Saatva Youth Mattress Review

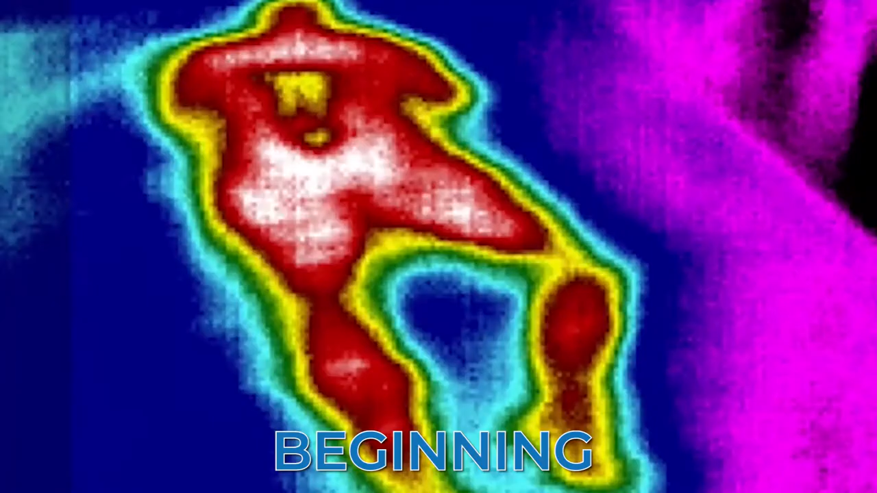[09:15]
So taking a look at the cooling properties of the Saatva youth mattress using our thermal imaging test, I found it to have average cooling capabilities.